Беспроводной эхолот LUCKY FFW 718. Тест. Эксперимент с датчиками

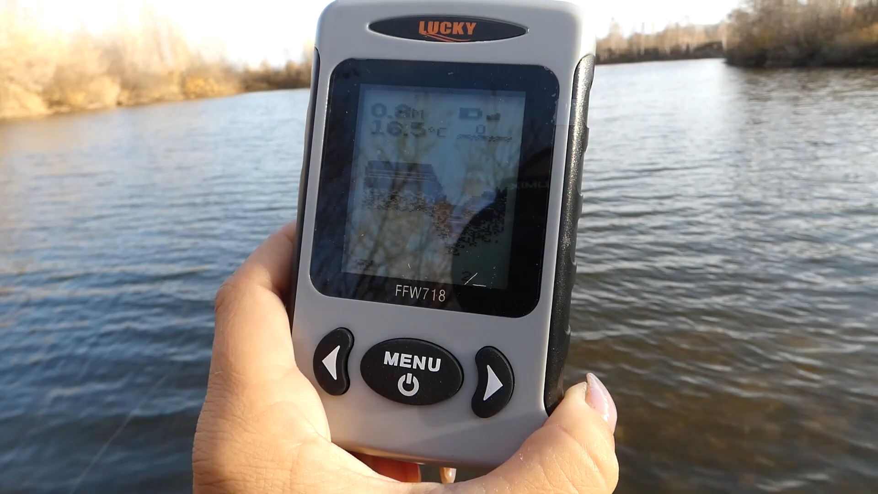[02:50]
On screen: depth 0.8 m
счастье то какое сейчас проведем эксперимент наш старый эхолот с этим датчиком у нас есть еще старый эхолот тоже лайки
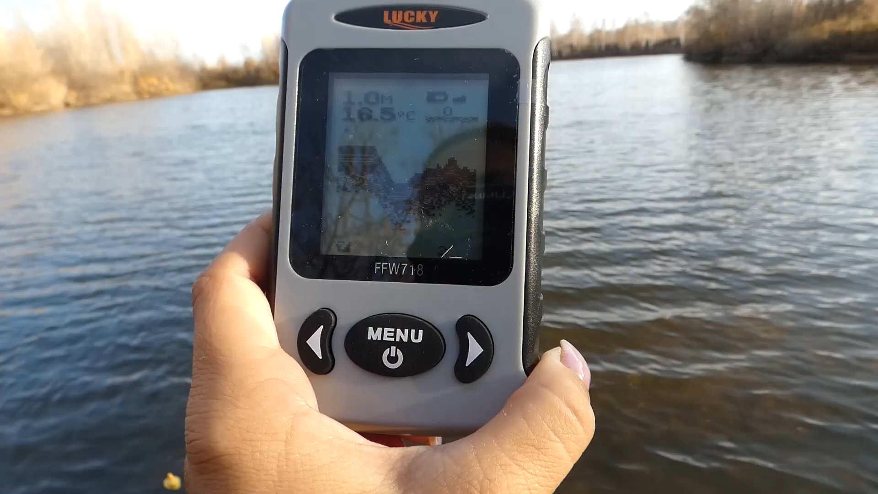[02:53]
On screen: depth 1.0 m, water 16.5°C
но вроде как датчики у них одинаковые поэтому мы сейчас посмотрим работает ли
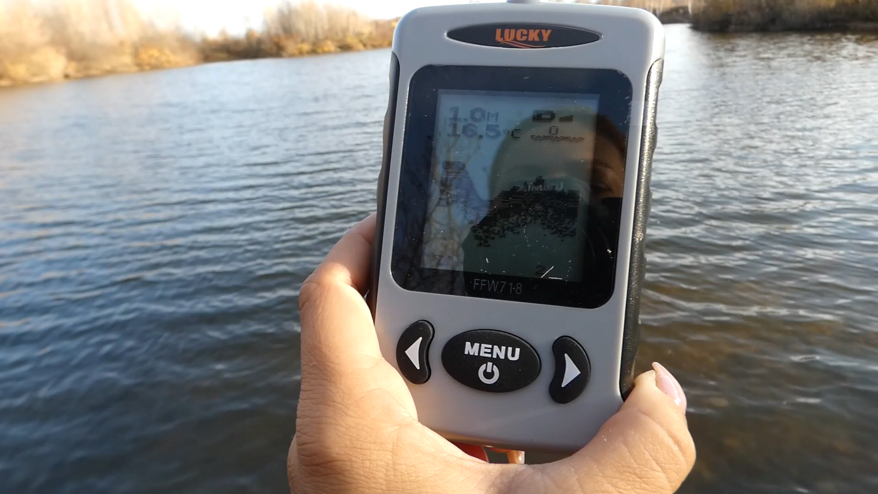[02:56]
On screen: depth 1.0 m, water 16.5°C
старый наш эхолот лайки с датчиком от нового эхолота
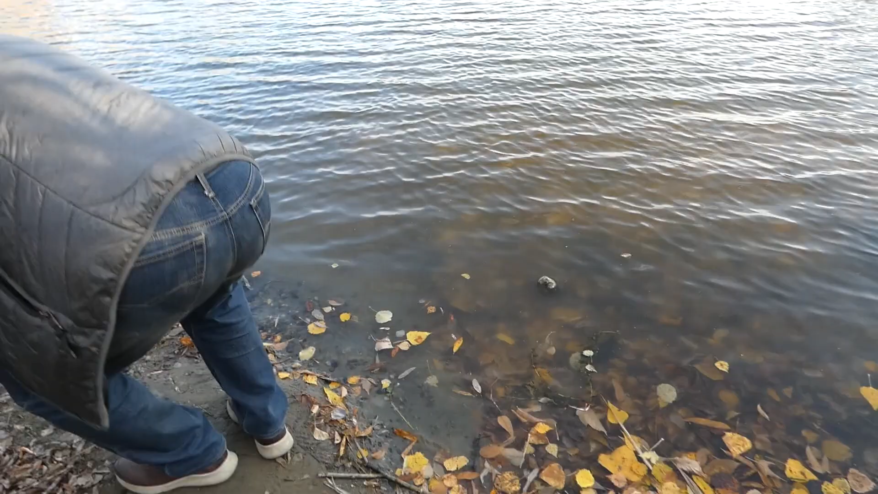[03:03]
давайте друзья смотреть ко всем ли эхолотом лайки подходит датчик у нас что-то он барахлил у
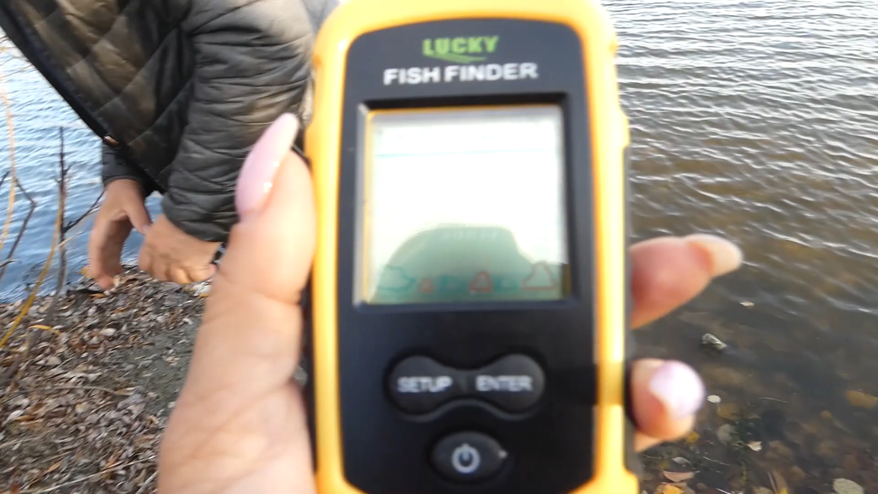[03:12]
нас что-то со старым датчиком беда какая-то приключилась поэтому надо проверить в чем причина в самом
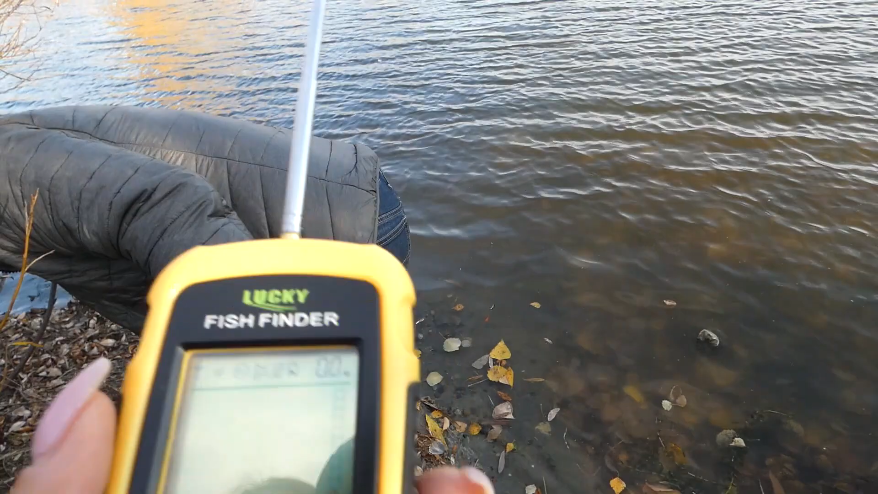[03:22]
датчике или в самом эхолоте если с новым датчиком будет работать эхолот значит навернулся датчик родной так мы смотрим
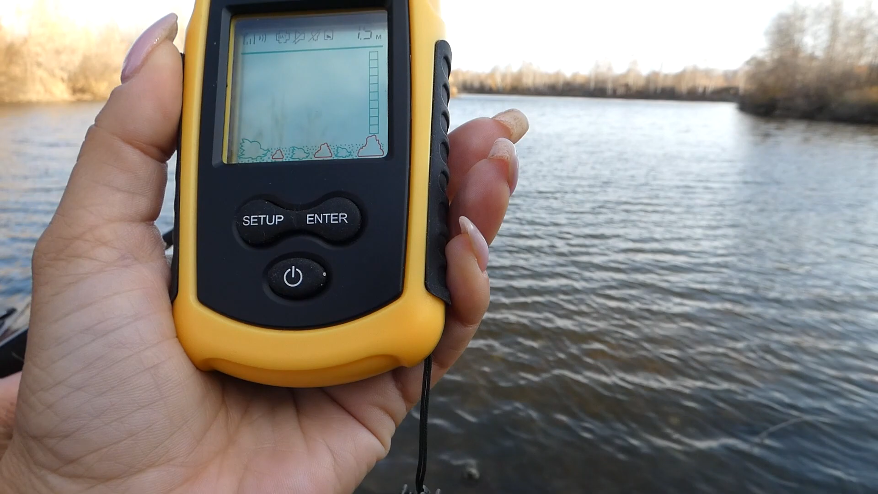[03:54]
дно полтора метра твердое дно и там и там опаньки теперь у нас один датчик и два эхолота круто ну все нормуль все ок прям один в один синхронно
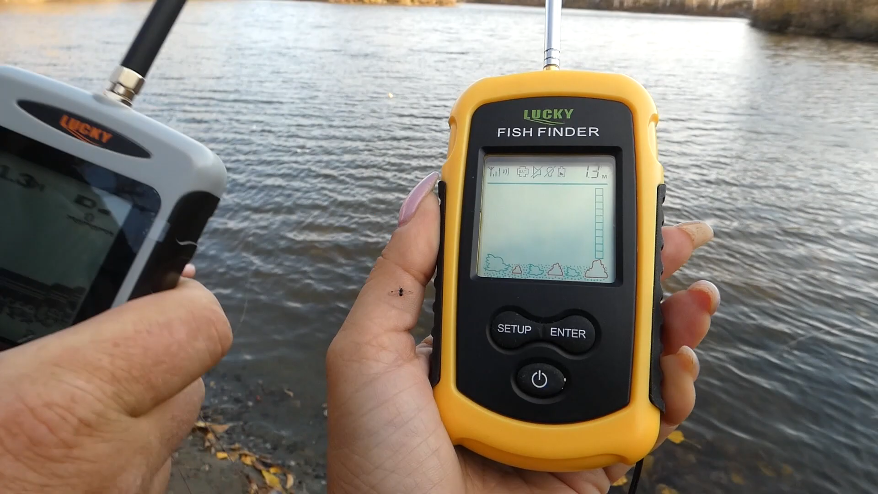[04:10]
показывает крутяк так покупали мы и оба эхолота на